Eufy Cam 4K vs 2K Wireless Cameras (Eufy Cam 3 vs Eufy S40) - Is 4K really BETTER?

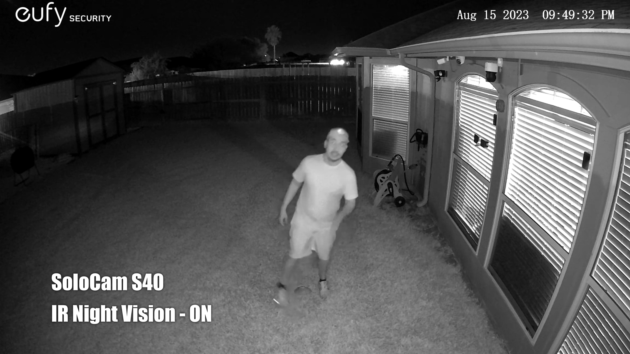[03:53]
15, 20, 25, 30. This is the video quarry of the UTI Cam 3 at night and the spotlights turned on and this is what it looks like at 10 feet, 15,
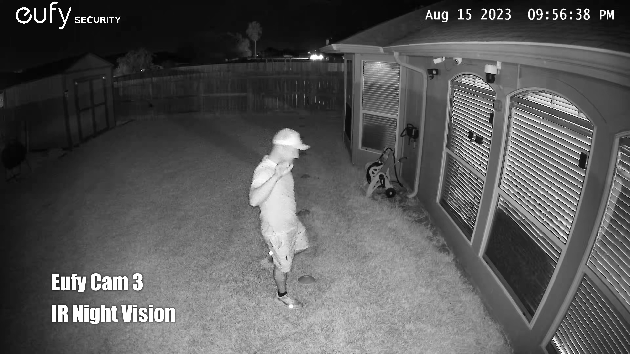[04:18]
20, 25, 30.
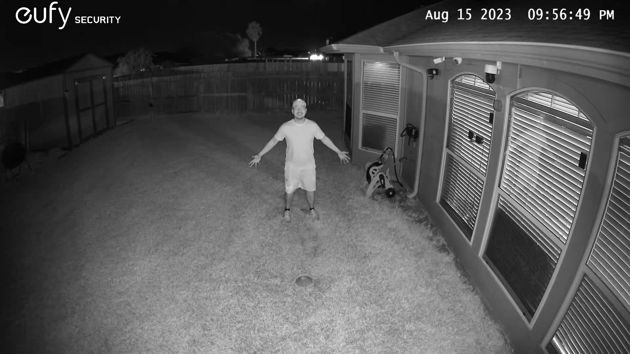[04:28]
So this is the video quarry of the UTI SoloCab S40 at night and this with its spotlights and this one looks like at 10 feet,